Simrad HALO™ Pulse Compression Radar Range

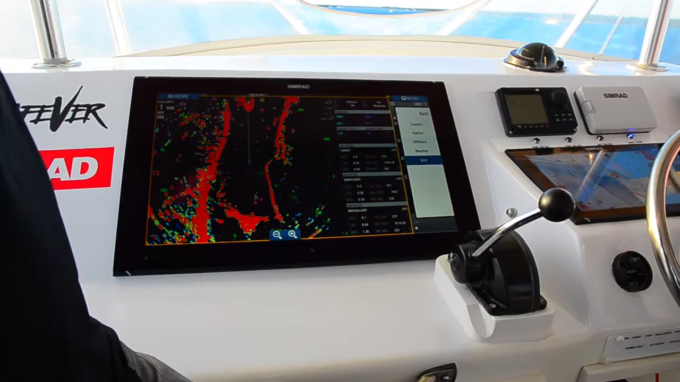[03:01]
So what it does, if it sees a target, it'll actually slow down even more to get more power on that target. And when there's no targets, it'll actually speed up. So actually the sweeps aren't even uniform. Just because we're sending out seven, eight different beams in each pulse,
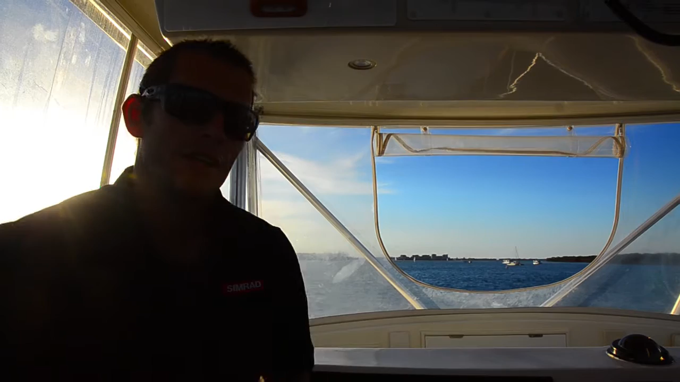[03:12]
the longer pulses go through the rain cloud and the shorter pulses hit the rain cloud.
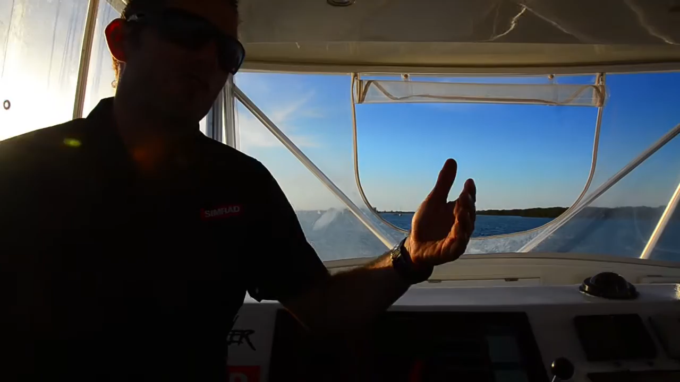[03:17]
So you get the ability to see a rain cloud and a target out the other side.
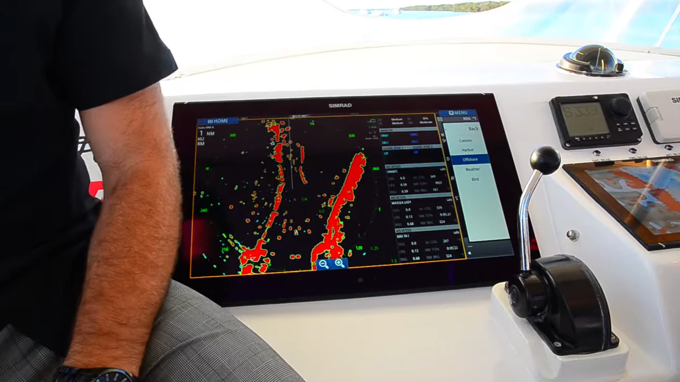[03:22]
In the old days, you'd be sitting here trying to adjust the gain, right? And you're shagging around with it. And you're only adjusting one variable, right? You want more gain or less gain. Right? You know? And it makes a hell of a mess. But we don't do that anymore. We just put it back on here. We get out of here.
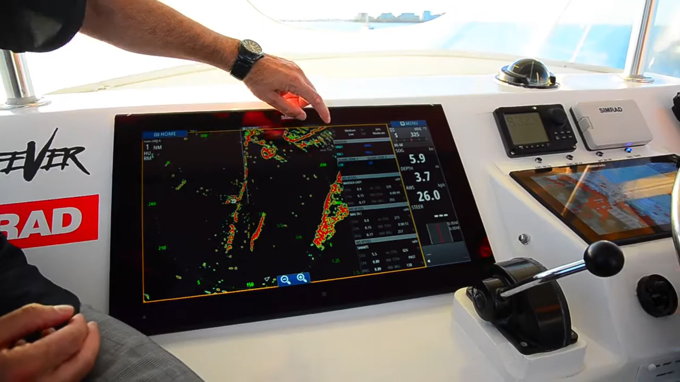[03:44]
We go into here. And we just go straight back in. And we choose our modes. To the total gain. Like I said, I'd challenge
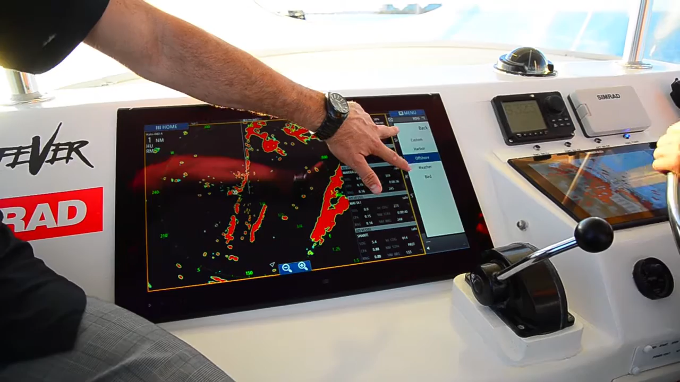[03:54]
anybody to get the radar working better than those modes. You see, what it does here is it shows you the three closest targets to collision.
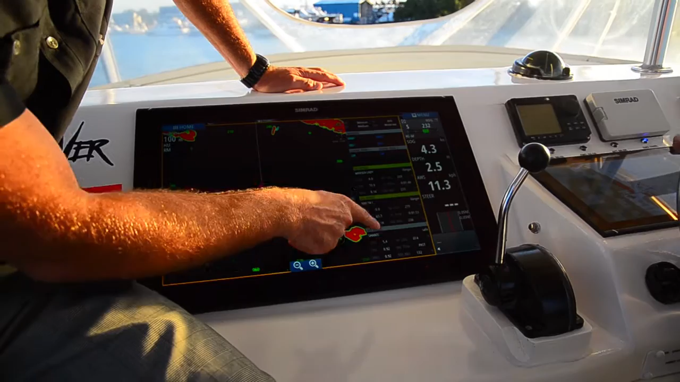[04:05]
Yeah. So it prioritizes the target. The whole time.
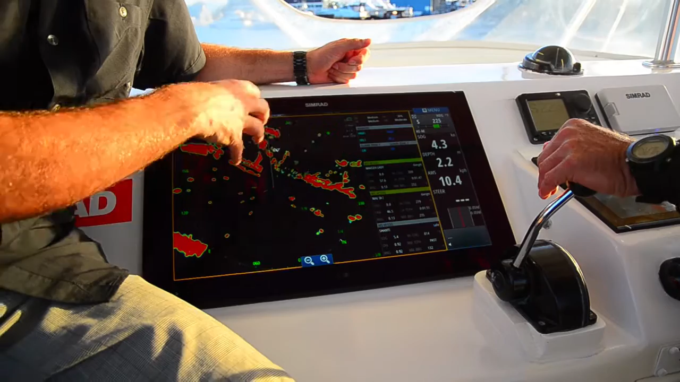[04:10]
So if you've got some Mapa targets selected, and the Mapa targets come in before these ones, it'll put the Mapa ones ahead.
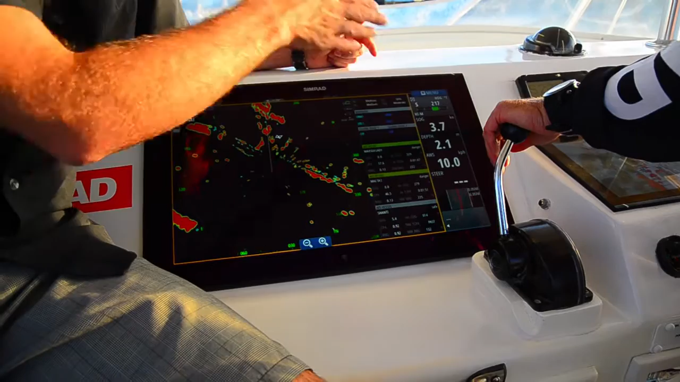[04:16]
So if I can actually select one of those, it'll tell me what it is. There you go.